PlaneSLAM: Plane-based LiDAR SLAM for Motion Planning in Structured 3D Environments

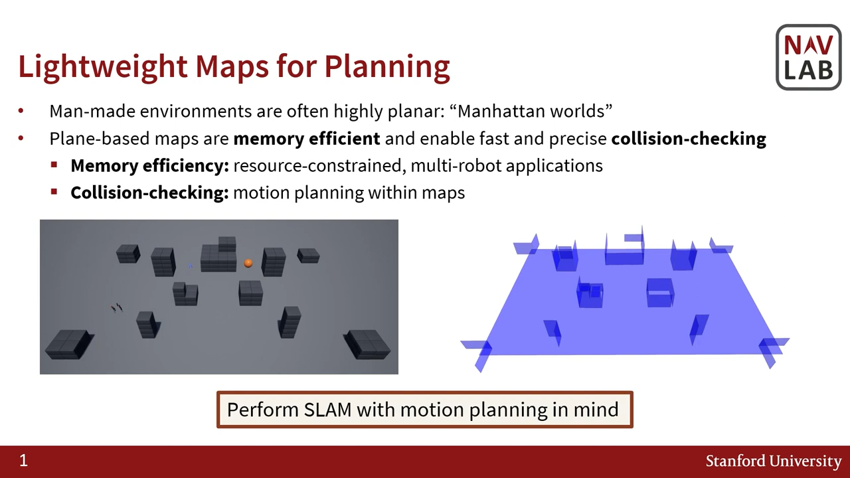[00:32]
generating lightweight plane maps from LiDAR point clouds in real-time, which can then be directly used for downstream motion planning. Here we show an overview of the steps of our approach.